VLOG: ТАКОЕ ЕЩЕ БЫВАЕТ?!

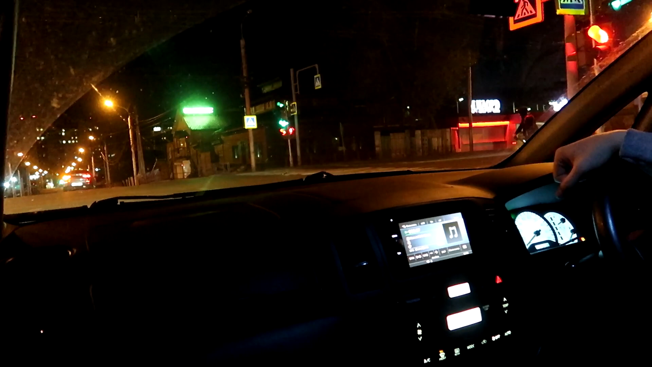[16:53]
Ой, еще какой-то. Фига они носятся. Что-то они с ума сходят.
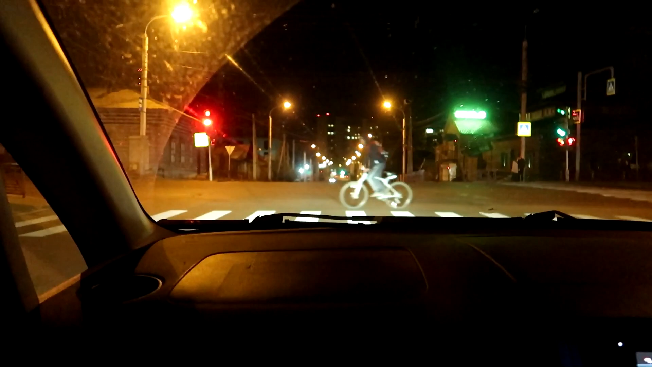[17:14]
Велосипедист. Mm-hmm. Она все вроде в ту сторону красный, только направо. Mm-hmm. И сюда еще зеленый есть. Сейчас мы поехали.
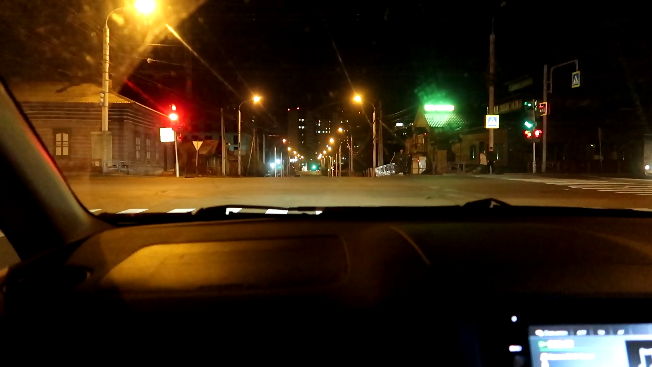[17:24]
Все, уже желтый горит, ребятушки. Ой, ого. Какой шустренький.